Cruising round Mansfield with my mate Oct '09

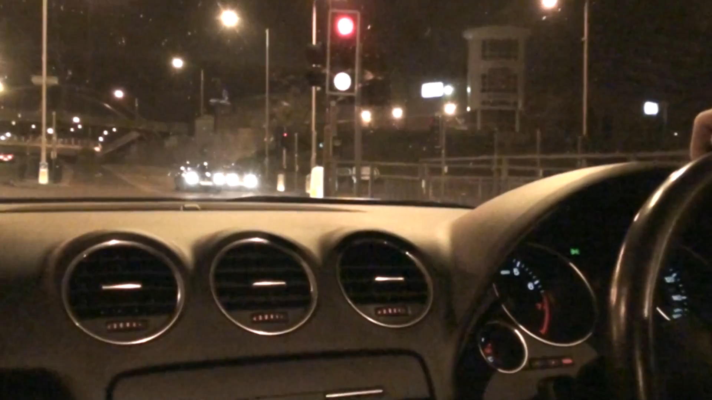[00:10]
Well this is our last drive around the circuit. Yeah. My last chance to feel sick driving around Madsville. I didn't throw up. No, you do that again when you're pissed. Yeah. Rum rum! Let's go. Oh, we're off! I've only got one hand to hold on to.
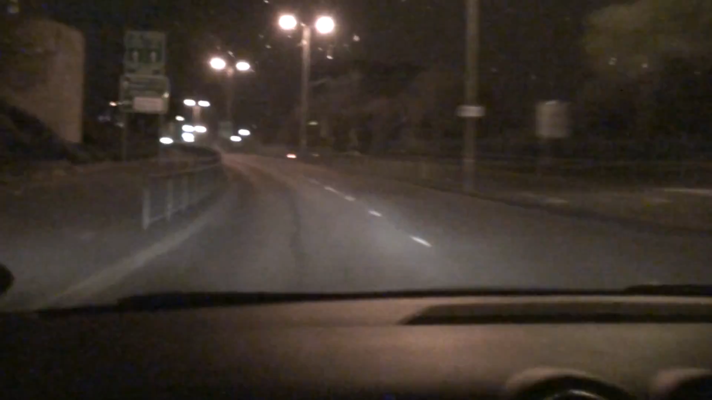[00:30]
With. Two. Nothing. It's not that fucking bad, Andrew.
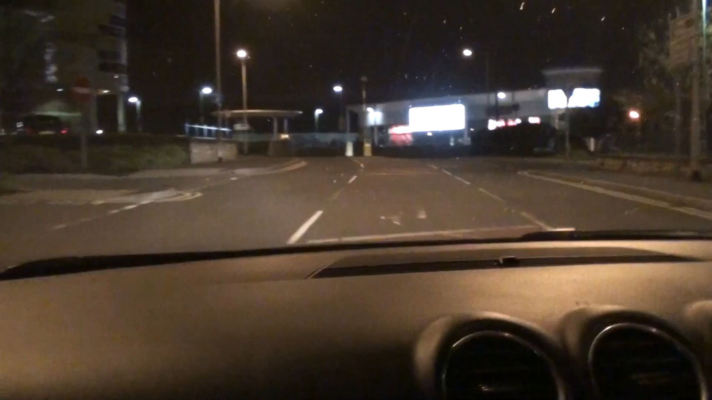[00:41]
You are, I feel sick. No, you don't. You do! Are you going to get the window where I get the nice reflection?
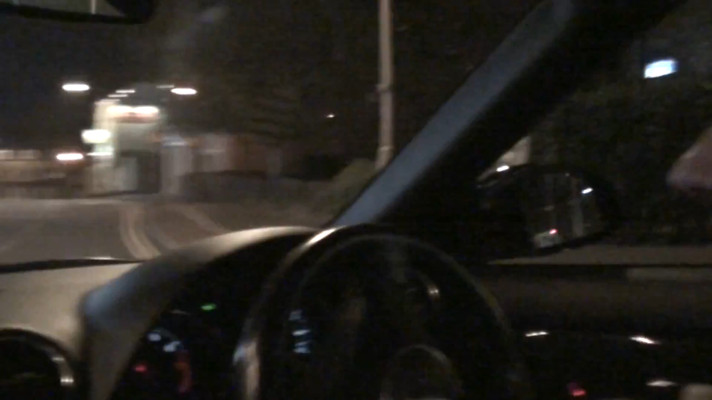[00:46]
Yes! The fucking light's on red, who does that?
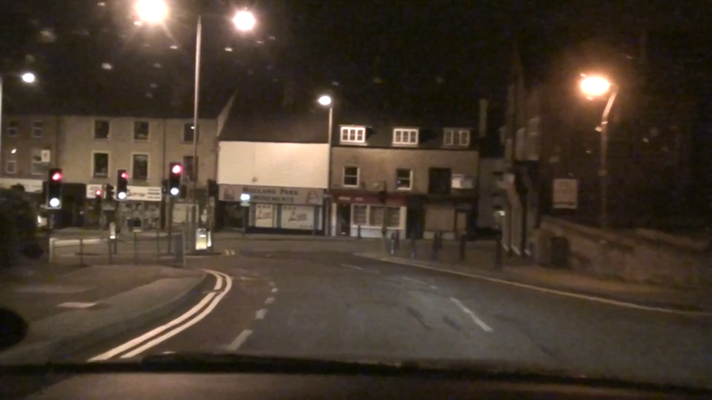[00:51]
It's a pity they haven't got like what they have on the police programme. Like where it's at the bottom of the screen, it shows you how far she's going. Oh yeah, okay.
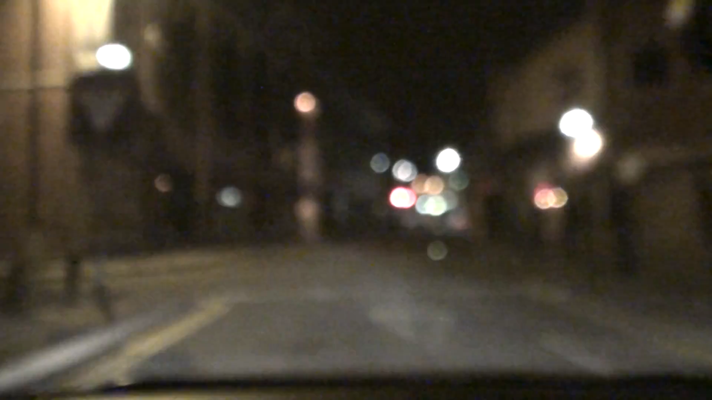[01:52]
Yes, I did, and it's made the camera not focus for the moment. Fog lights off! Police car. Imminent! I'm only gonna break, break your, break, break your heart.
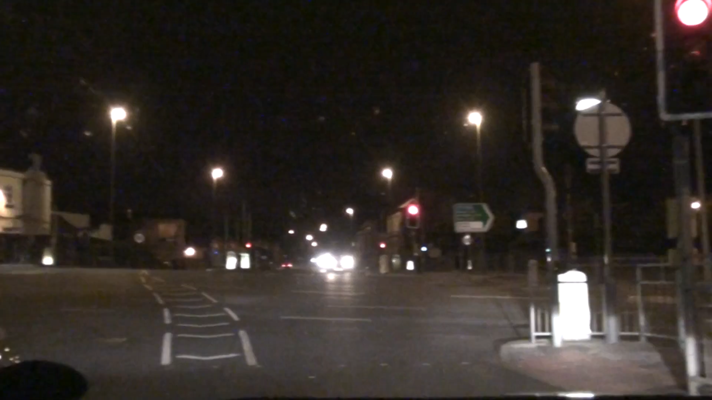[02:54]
You're gonna have to cut across. Well, there are two lanes. Oh, possibly not.